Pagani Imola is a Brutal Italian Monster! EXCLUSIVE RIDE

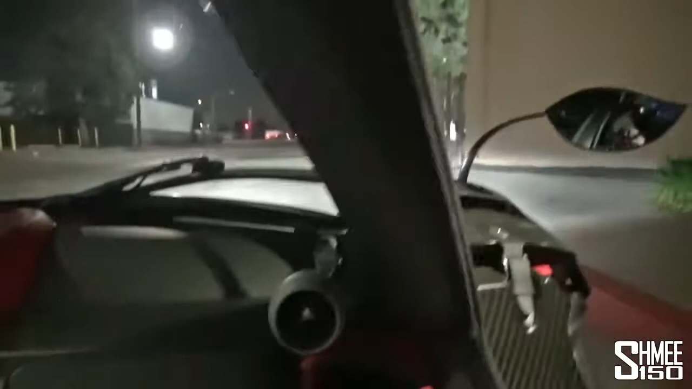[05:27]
And there is a grab handle just up here on the door. Pull the gull wing down.
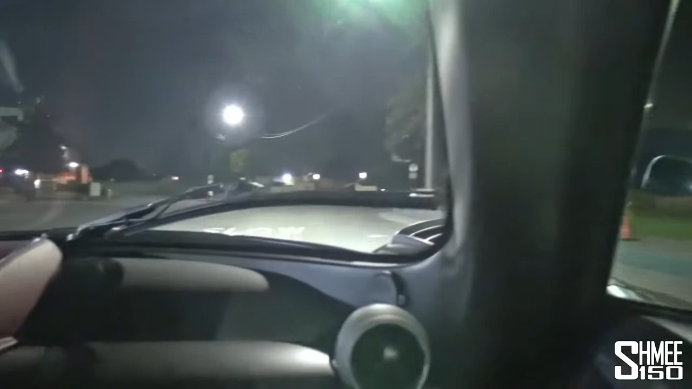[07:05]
wow, even moving relatively slowly the sound of this is mega absolutely mega look at the mirror out there that's so cool
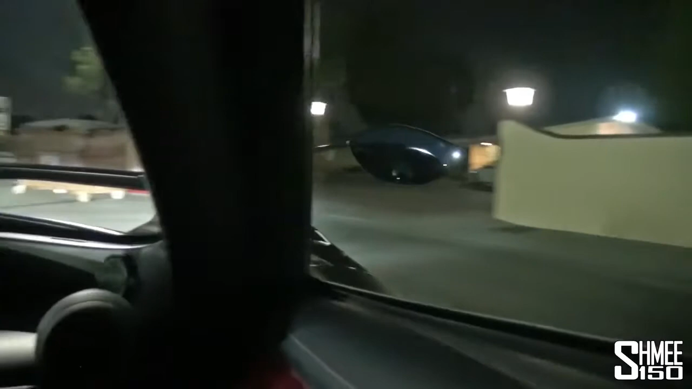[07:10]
this car is just unlike anything else wow